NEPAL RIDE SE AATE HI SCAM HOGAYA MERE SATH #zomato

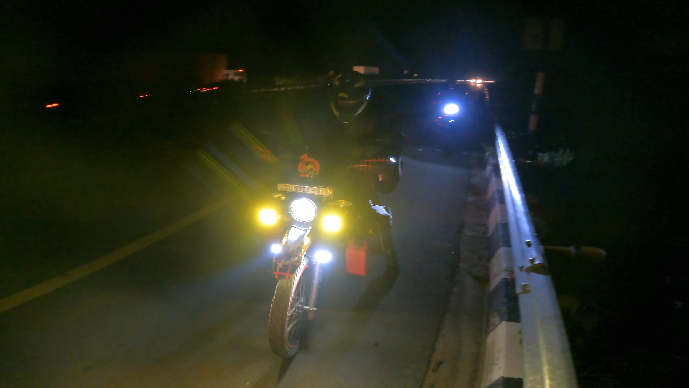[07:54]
कि क्या देखा नहीं नहीं है टायर की दौाट लगी है भाई
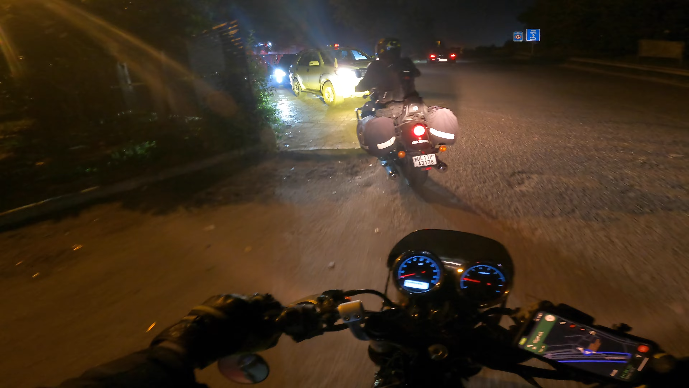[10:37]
अभी हम डलवाने आया है फ्यूल नोटागी सई जब जाओगे तो उस सेट
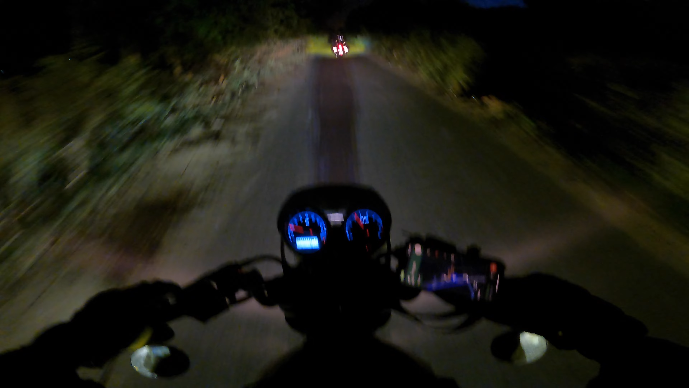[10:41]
फ्यूल नहीं पड़ता है फ्यूल स्टेशन नहीं है कोई पूल के नीचे से तुम्हें इस साइड आना पड़ता है फ्यूल डलवाने के लिए बहुत जादा कम है तो मैं जल्दी जल्दी से रिकॉर्ड कर लेता हूँ फाइनली नोटा आ गए हम अब घर जाने बिस तो बहिए यह न है मैंने भी जमेटों से मंगाय था